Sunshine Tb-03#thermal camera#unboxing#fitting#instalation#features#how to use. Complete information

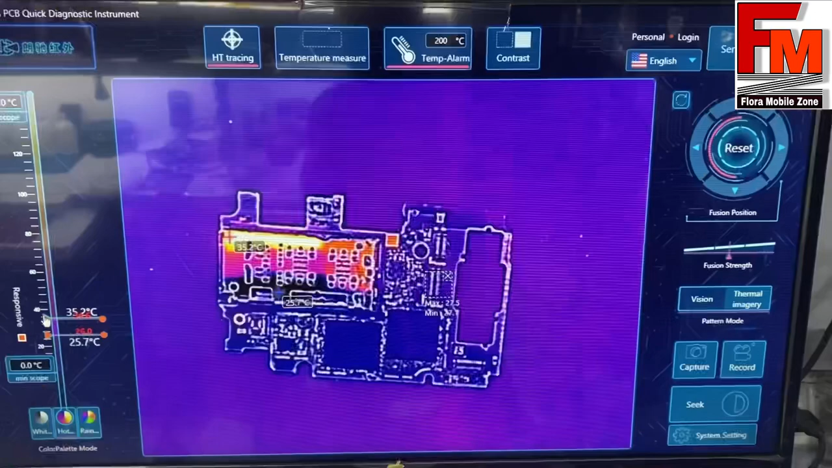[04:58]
दोस्तो इसको use करने का तरीका आपको बता रहे हैं यह
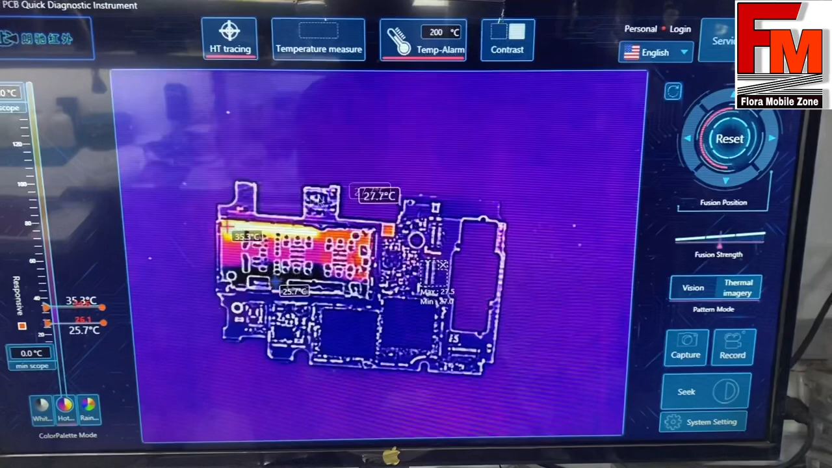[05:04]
pcb को आपने यहाँ पर thermal camera के नीचे रख दी है और इस तरफ आपका temperature लेवल है आप temperature को दो जगा पर set कर सकते हो इसका high level और इसका
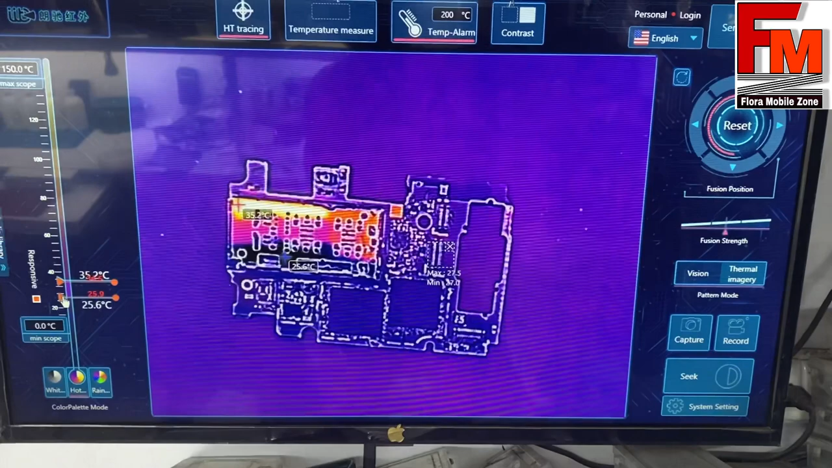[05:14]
On screen: min 25.6°C
low level आपको कहां से start करना है और कहां तक आप इसको ले जाना जाते है maximum
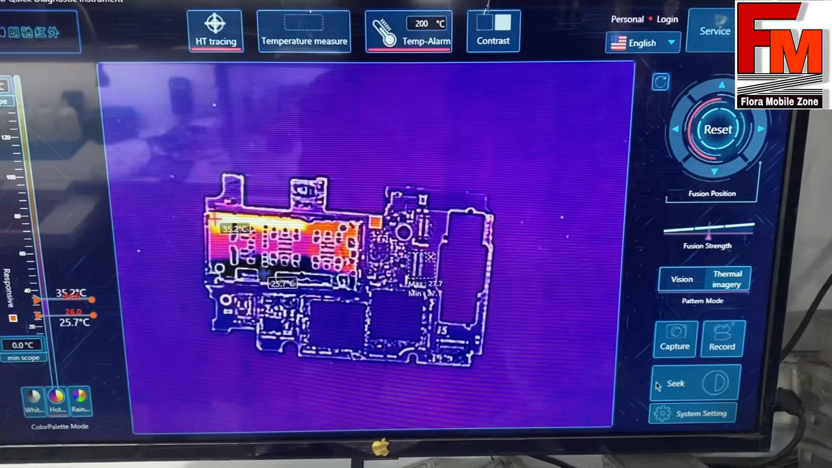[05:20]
वह ऐसे होगा यहाँ पर आपको यह तो पहले temperature measurement प्लिक कर और यहाँ पर आप सीख पर जब क्लिक करोगे तो यह इस तरीके से आजाएगा और यहाँ पर
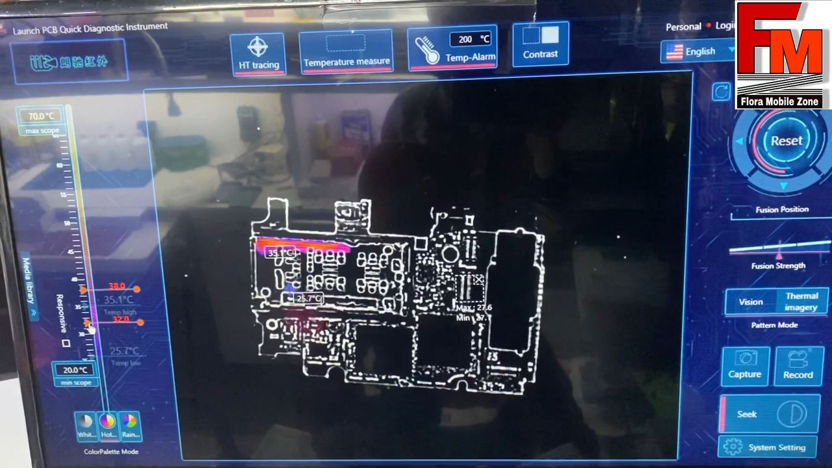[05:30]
On screen: scale top 70.0°C, scale bottom 20.0°C
आपको
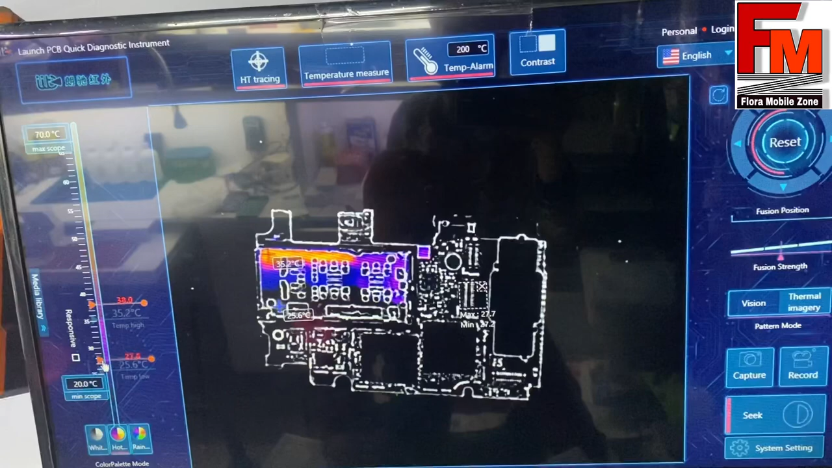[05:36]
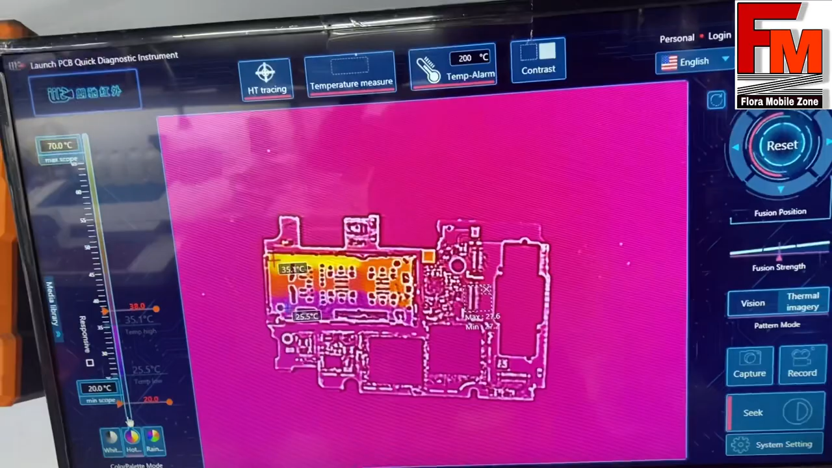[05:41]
लगता कि हीटिंग बहुत ज्यादा हो रही है तो फिर आप इसको इस तरीके
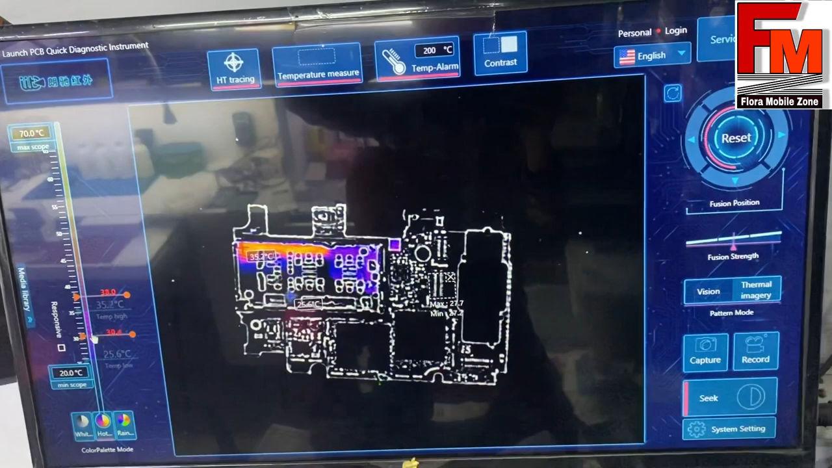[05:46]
On screen: scale bottom 20.0°C
से करोगे यहाँ पर और जैसे इसके अंदर हीटिंग होगी तो यह हीटिंग सेंस करेगा इसका higher level भी आप
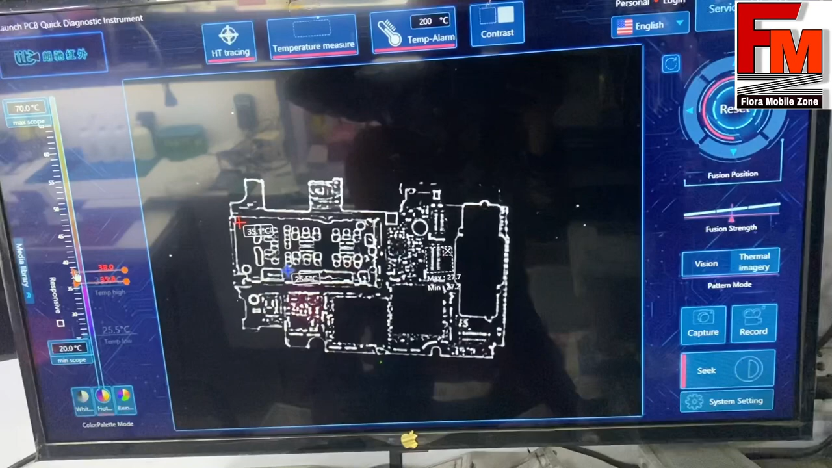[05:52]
ऐसे सब्सक्राइब कर सकते हो और इसके अंदर अगर आपको किसी भी को बिना नीचे से हर लाए हुए मूव करना हो तो आप यहां से कर सकते हो यह
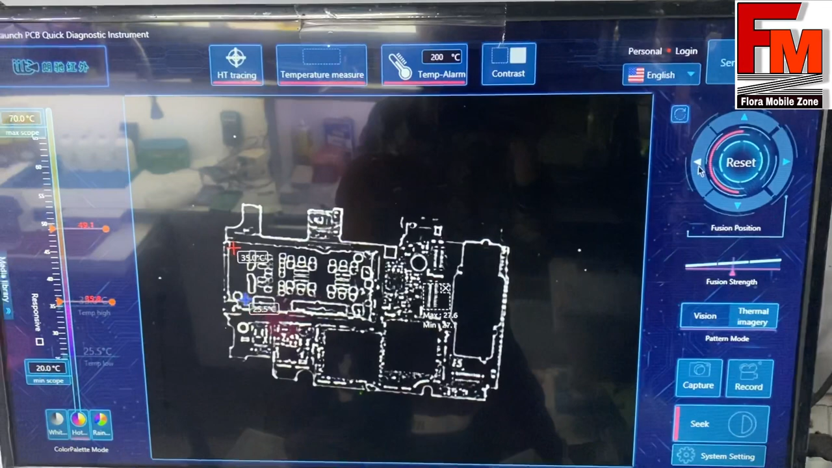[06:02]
स्विच्छ यहां पर दे रखे हैं यह दिखें लैप साइड मूव करने के लिए और यह अप मूव करने के लिए और यह यहां से डाउन करेंगे और
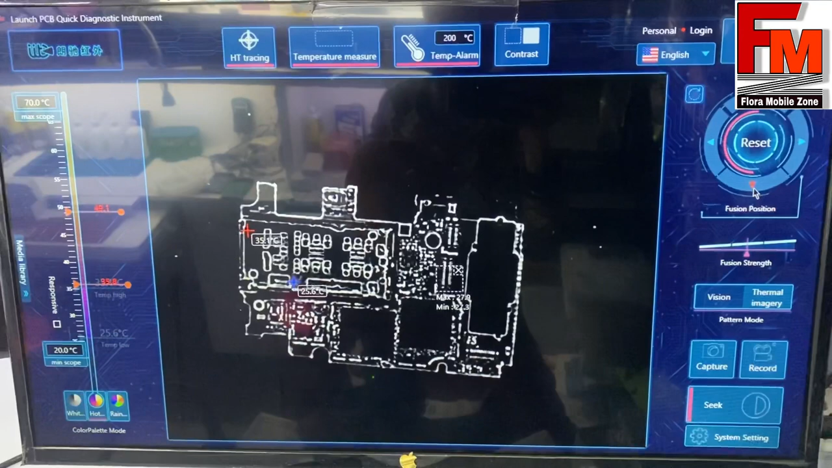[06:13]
On screen: scale top 70.0°C, scale bottom 20.0°C
यहां यहां से हम लोग reset भी कर देंगे एक बार तो यह जो यहां पर यह sign दिखा रहा है यह red color का यह आपको temperature measurement बताएगा जैसे हम यहां पर click किया है उसकी
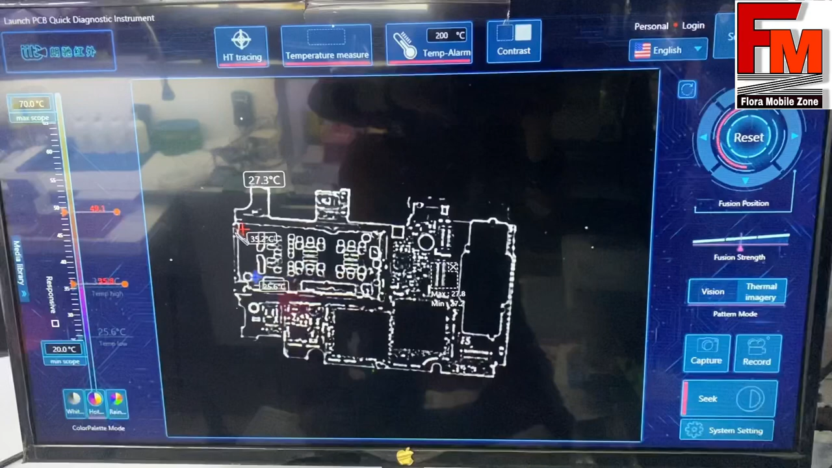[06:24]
On screen: spot 27.3°C, scale top 70.0°C, scale bottom 20.0°C
वज़े से यह red sign नहरा है जहां से भी temperature high होगा यह red cross वहाँ पर चला जाएगा तो इसके इलावा अगर आपको capture करना है
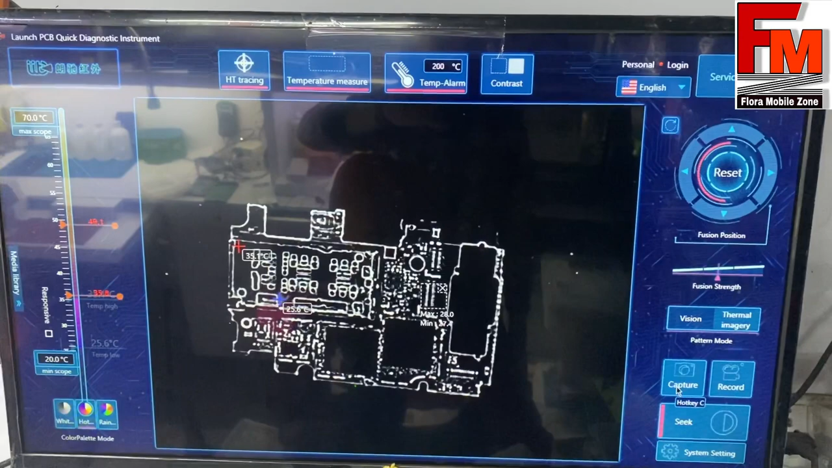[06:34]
On screen: scale top 70.0°C, scale bottom 20.0°C
तो आप photo यहां से click कर सकते हो recording करना है वीडियो तो यहां से video recording कर सकते हो आप अगर
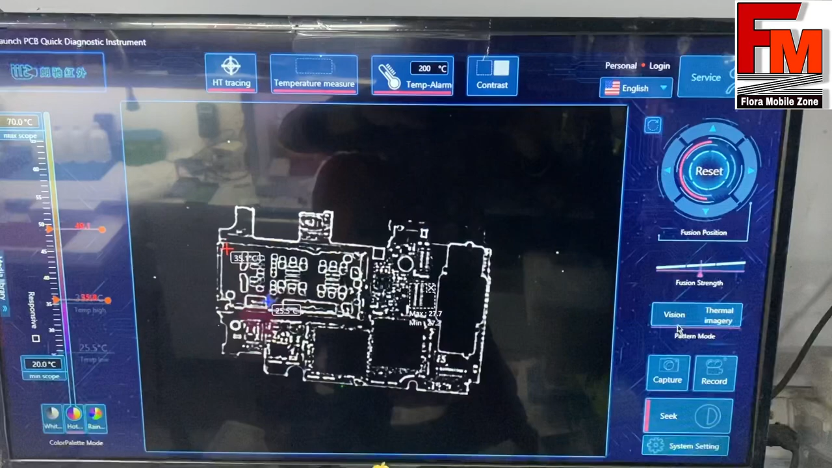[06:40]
On screen: scale top 70.0°C, scale bottom 20.0°C
आपको इसको normally देखना तो यह thermal imagery से हटाएगे इसको vision पे click करोगे तो इस तरीके से आपका PCB यहां से नजर आ जाएगा और एक